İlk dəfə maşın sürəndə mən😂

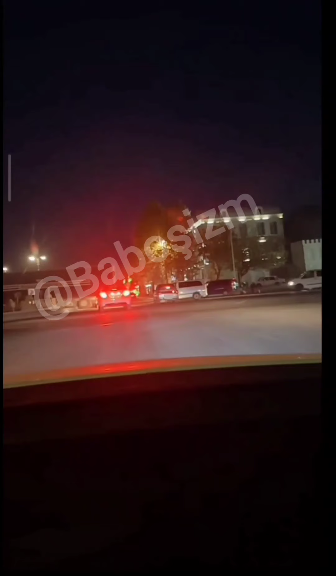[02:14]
Gamcık. Soluna bak, sağına bakma. Sağıma bakmayayım soluna. Bak. Ha sol. Ha indi düz sürüyorum hiç mi yok? Sür sür sür sür. Sürdüm. Sürdüm. Ha. Dalımız çok kalıp çölde. Dalımız kalıp. Ha dalımız kalıp çölde. Bu niye sürmüyor? Aç şey sür mü diye vuracaklar bize bizi daldan. Dalımız kalıp çölde. Bu sürmüyor akı.
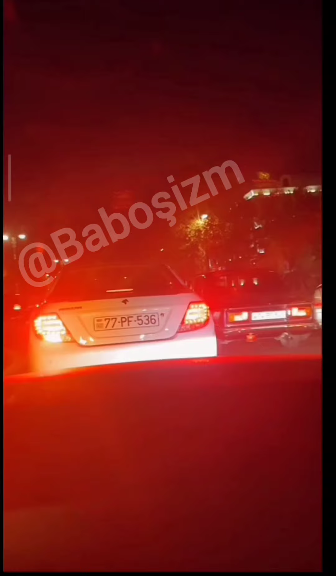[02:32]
Sürecek. Şey Niki Kekin mi vuruyor? Niki Kekin'i. Sola vurmuşsan sen sola da dur. Yok yok o ışıkla Niki Kekin'i ışıkla. Yok yok onu vurma. Değil vurdum. Yok vurma. Ha sür. Değil gözde yavaş yavaş. Yıvlaktı bura ha. Ha sür sür yavaş yavaş sür. Yok değil ama ben buradan geçebilmeyeceğim değil. Sür sür. Ha sür. Ay ulan kemik. Yok biz buradan geçemeyeceğiz. Ay kadar vuracaklar bizi. Ay kardeş böğrümde bardiyor var. Sürtersen oraya ihtiyatlı ol.
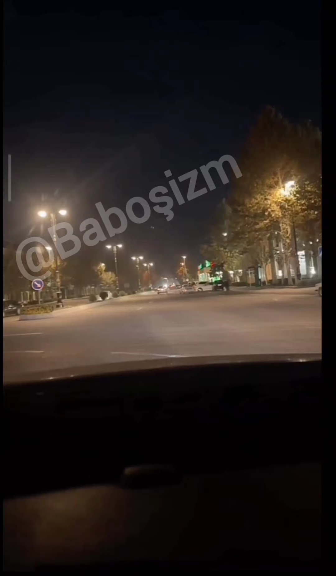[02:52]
Çok dibe sürtme. Sürtmedim yok sürtmedim. Çok dibe vurma şeyi. Rokolonu. Rokolonu. Sağına bakayım diye. Beyaz solda. Sağ mı görmüyorum ama kafamda maşına saklıyor. Kitesten. Beyaz sağına bak. Hadi orada olan var. Çağır tez onu. Yok yok sür sür. Hadi sus. Yok yok sürebilmeyeceğim baba. Görmüyorum ben. Yok sür. Devam. Gözde yavaş yavaş. Yavaş yavaş. Bizi vurar. Nikile kaparar bizi. Size Zafer gibi teklifler de gelmişim. Bu çıksınca bak hafta göre kim geldi dağılık. Kamaz geçti. Devam. İlkin ödenişsiz. Omuz mübarek. Geçebilmeyeceğim. Devam. Ooo kamazların arasında kaldı.